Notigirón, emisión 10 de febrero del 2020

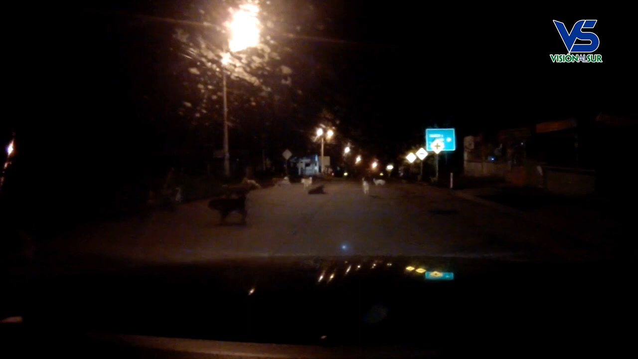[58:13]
Estas imágenes, reiteramos, las captamos el domingo en la madrugada. Una gran cantidad de perros en la intersección de la vía antigua y la nueva, como la denominamos. Esto se va haciendo mucho más radical en nuestra ciudad, la presencia de muchos perros en la calle. Y esto ocurre en otros lugares. La semana pasada hacíamos deporte por San Vicente.